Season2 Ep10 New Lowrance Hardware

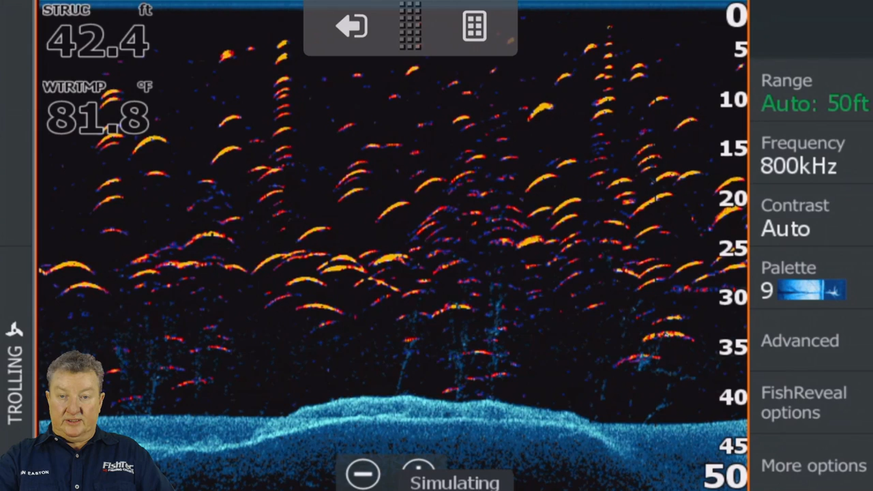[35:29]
On screen: depth 42.4 ft, water 81.8°F
Guys, the first thing you need to do here, and this is very, very serious. You're going to go fish reveal options.
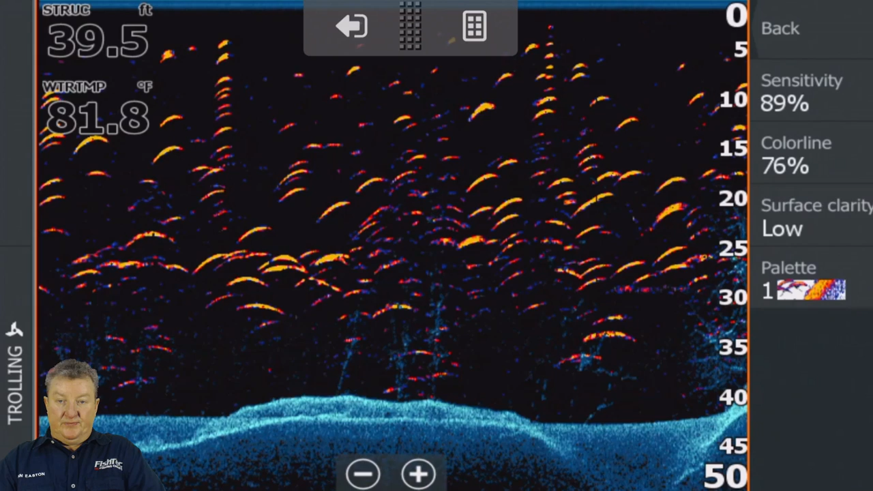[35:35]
On screen: depth 39.5 ft, water 81.8°F
Change palette from 1 to 13.
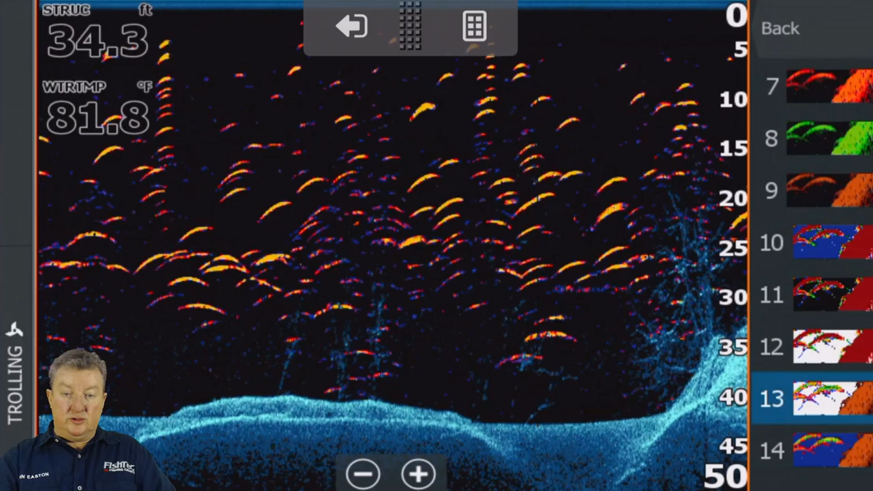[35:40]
On screen: depth 34.3 ft, water 81.8°F
Now,
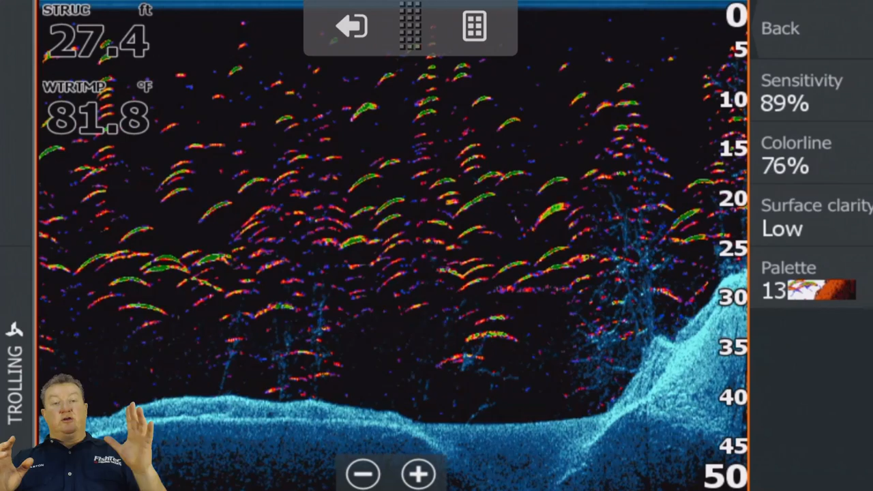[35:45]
On screen: water 81.8°F
I know that's not going to make a big difference on the simulator because it's a simulator. It's not a real life situation.
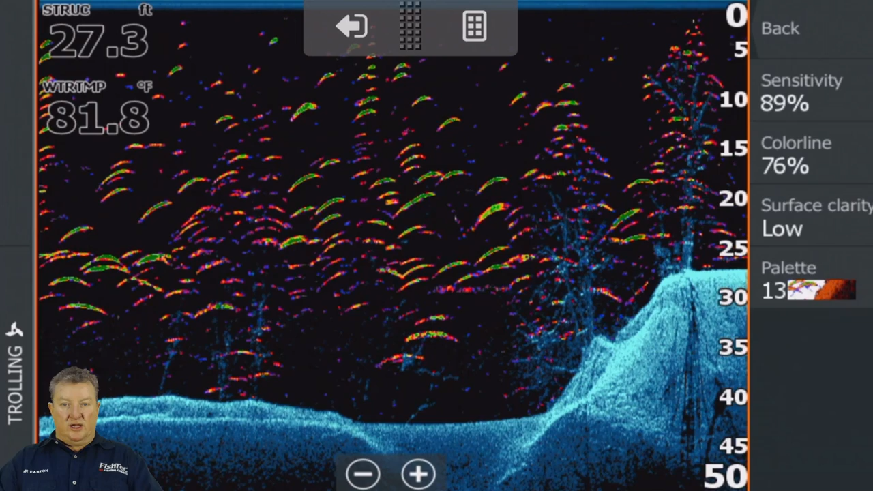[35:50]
On screen: depth 27.3 ft, water 81.8°F
Every single person that uses this for the first time and says, John, my fish reveal is not working right. I tell them, first check that it's on. Yes, it's on. Fish reveal options and change the palette from 1 to 13. Boom. It changes. It just pops and it's just so much clearer. You see those fish in the grass. You see those fish in the trees. I mean, it's just awesome.
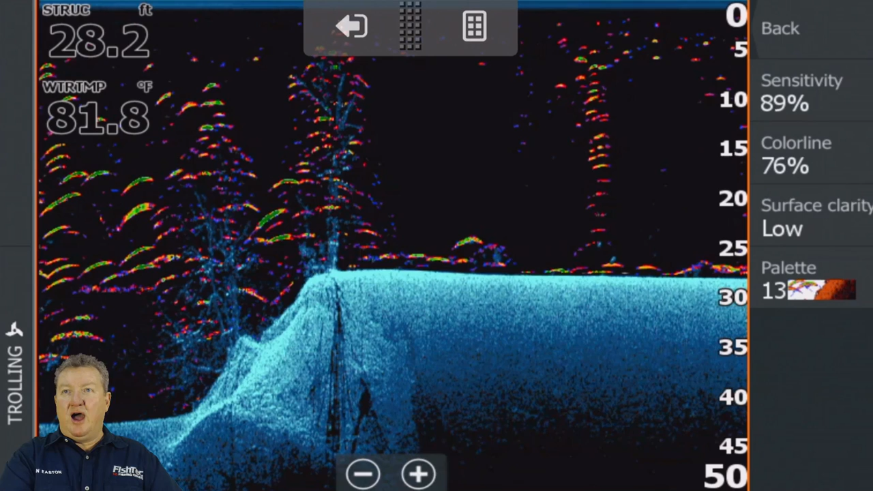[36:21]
On screen: depth 28.2 ft, water 81.8°F
I want to show you something quickly. Guys, imagine just for a second, okay? Just for a second. Imagine if we're this screenshot here is probably one of the most well-known screenshots on Google. If you go Lowrance downscan in the Google search, that image is going to come up several times. I actually took that.
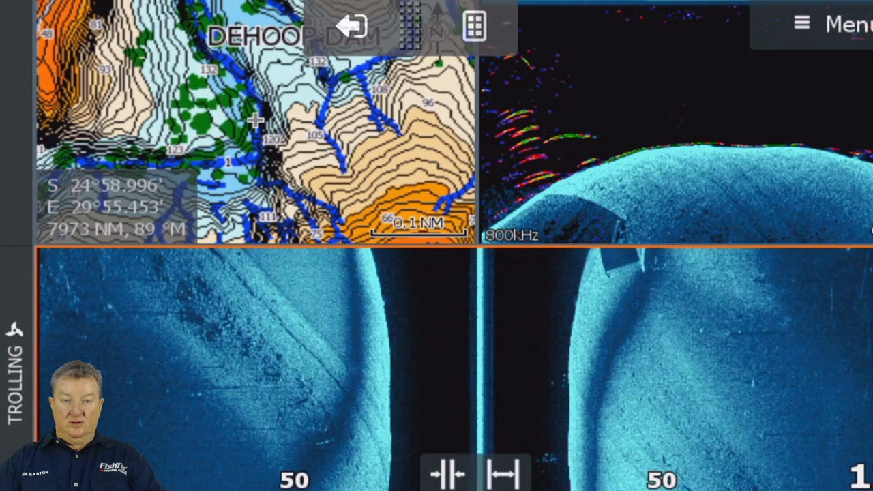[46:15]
Let's have a look what happens under our power button. Guys, this is the power button.
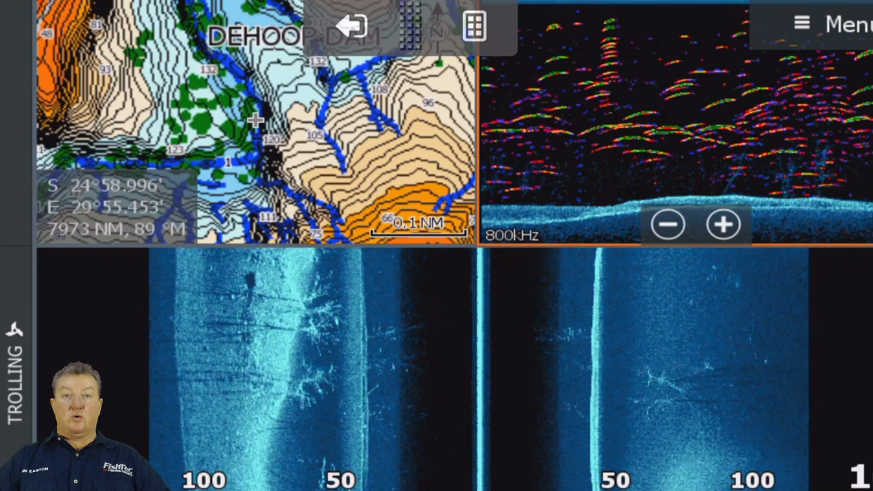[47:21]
If you were there and you wanted to record sonar, it was a little bit of a mission to get there. Not anymore. Hit your power button, bang. Bottom right, log sonar.
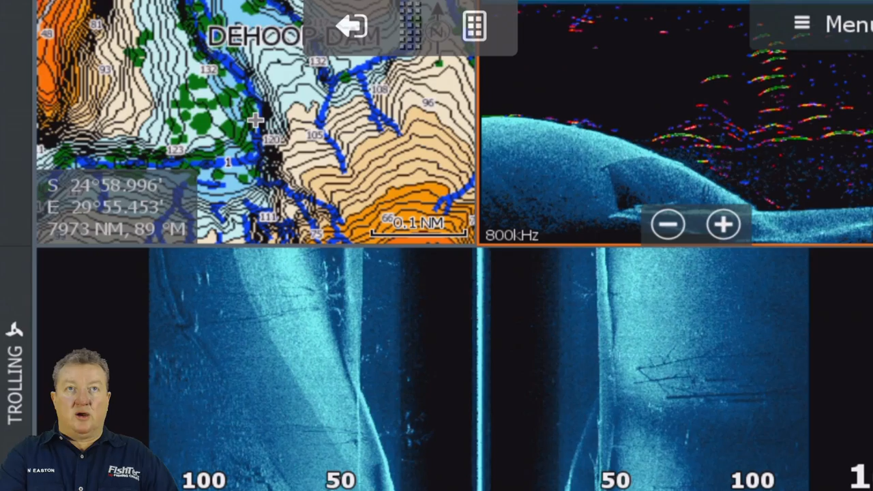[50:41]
Guys, I want to run through this video quickly.
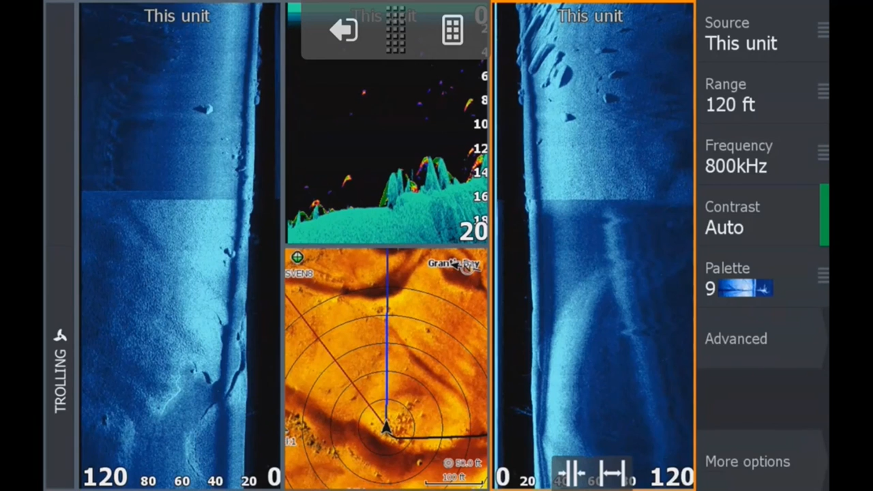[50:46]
This was using the HDS Live. We popped onto Inanda Dam, myself and John Minnie from Bismont Trading, also known as Lowrance South Africa, and immediately, just the clarity.
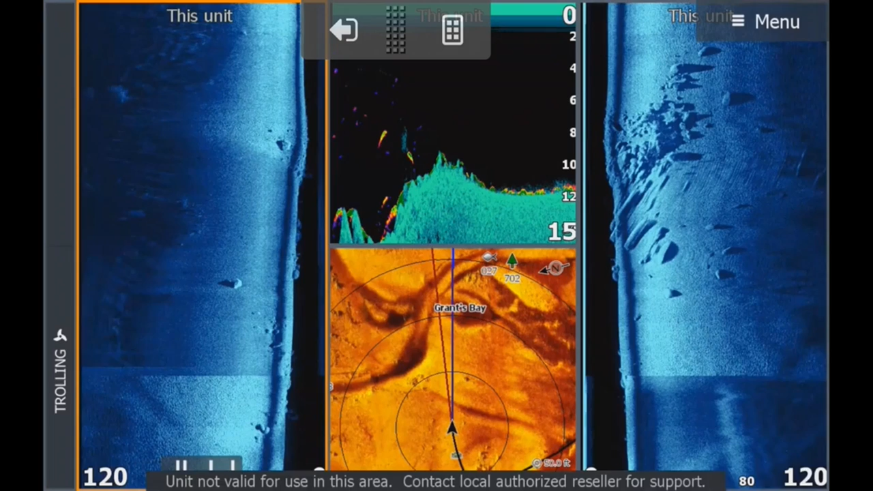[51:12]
Let me fast forward this video a little bit here. There we go. Guys, on my Hummingbird Mega, I've got this type of resolution.
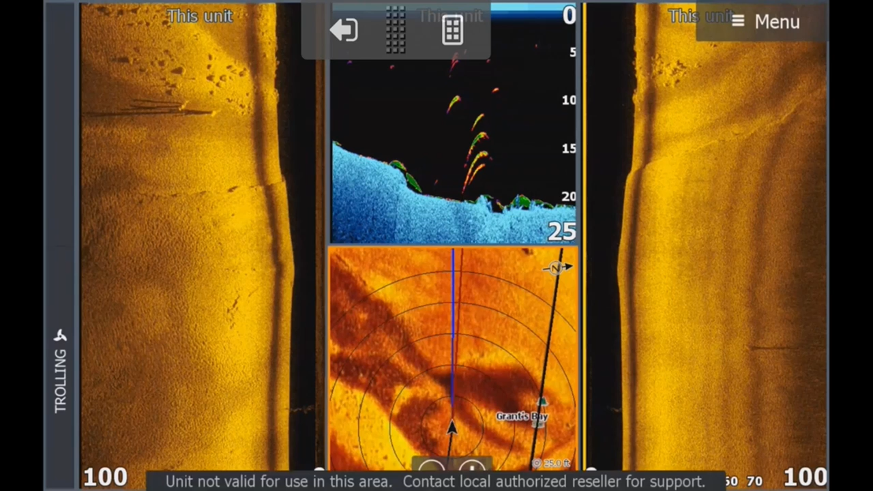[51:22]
I can get this type of resolution. And it gave me a little bit of FOMO that I couldn't achieve it with my Lowrance before. Even with the 3D, I just couldn't get this type of resolution.
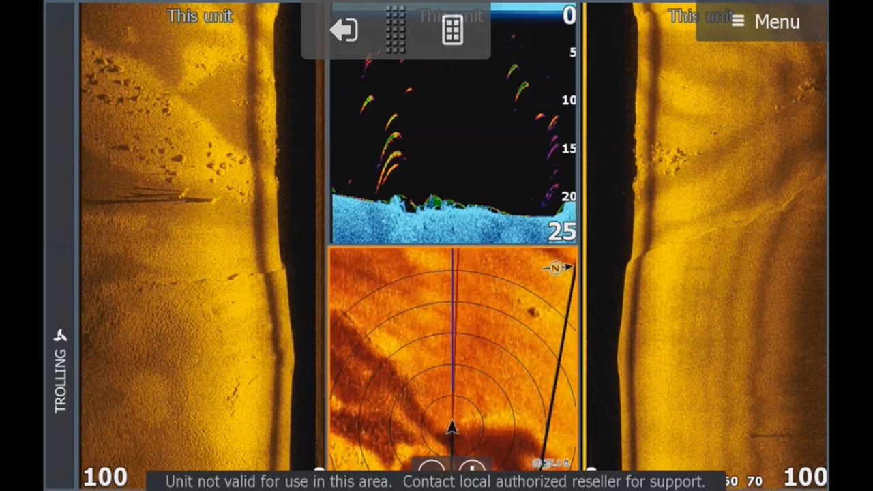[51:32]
But guys, just have a look at that on the left-hand side of the screen there. That, with my Mega,
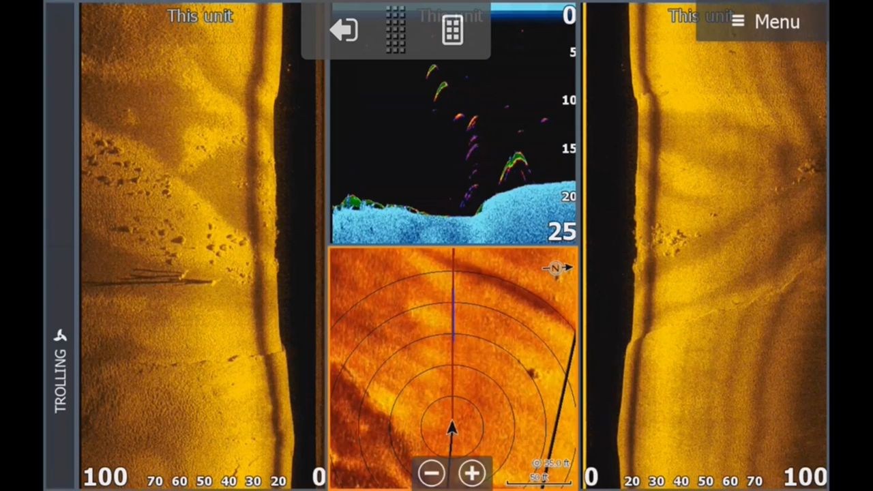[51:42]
by 45 feet, 50 feet, it goes black. Because it's running at nearly 1,200 kilohertz or 1.2 megahertz.
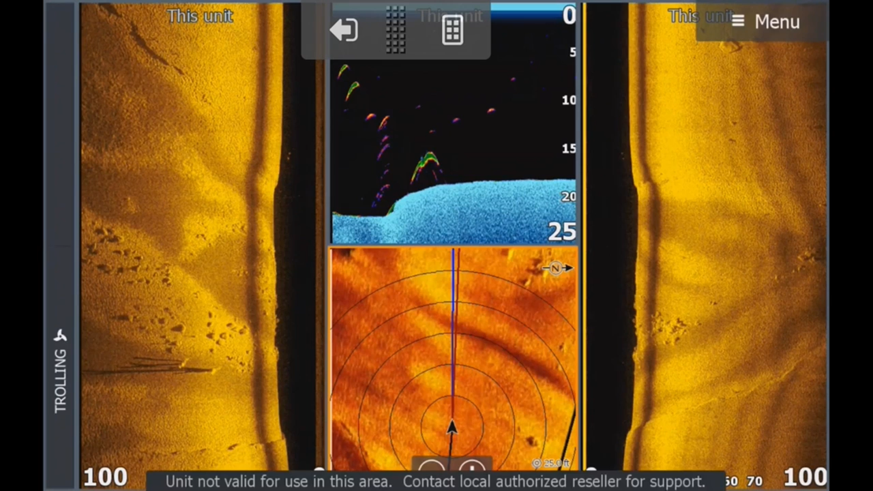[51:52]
It's very, very high. You get incredible clarity, but you haven't got the punch. Lowrance has somehow taken 800 kilohertz, given this incredible range. It's come at a, but it's got clarity all the way out to 100 feet.
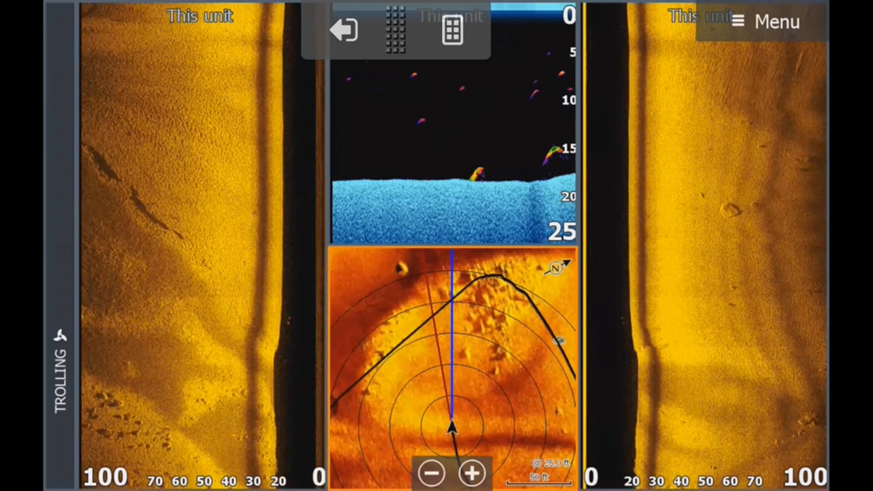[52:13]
We pushed it to 120 feet, and it was, then it started to get a little bit fuzzy at 120 feet, but geez, 120 feet for 800 kilohertz is very, very good.
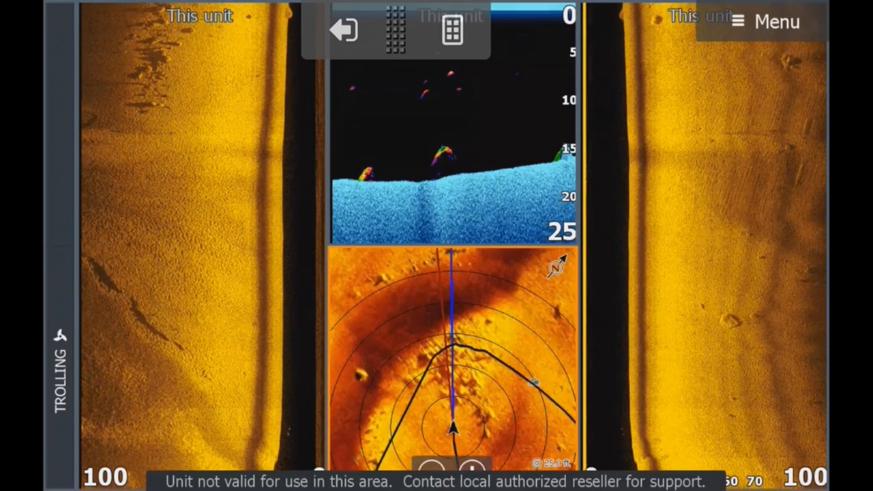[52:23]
It's come at a little bit of a price. You've probably already noticed it.
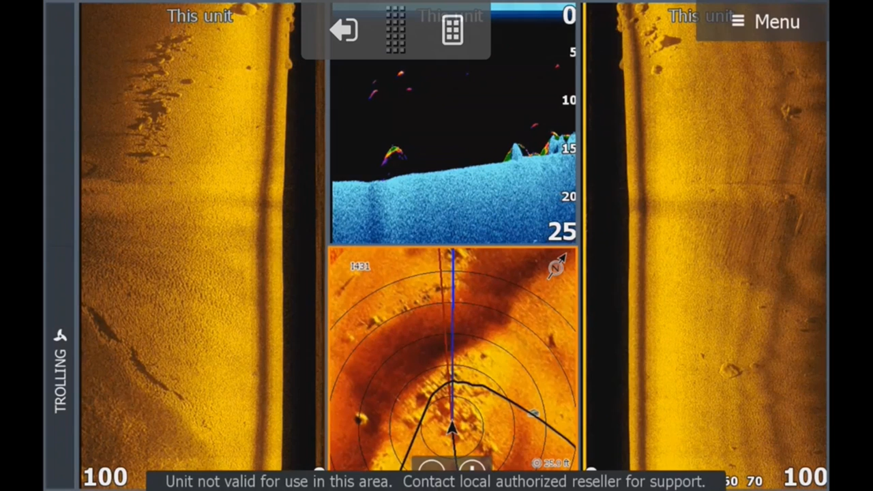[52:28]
If you're looking at the screen right now, there's those old ghost lines. Can you see?